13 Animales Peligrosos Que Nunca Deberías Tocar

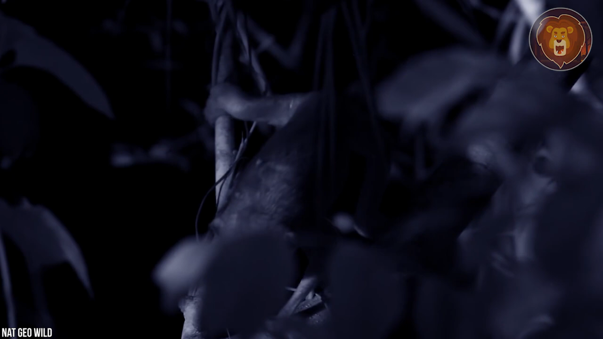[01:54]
El loris es uno de los animales más adorables de la naturaleza, pero cuidado, es el único primate venenoso descubierto hasta ahora. Tiene una pequeña glándula en el lateral del codo que segrega veneno cuando el animal se agita.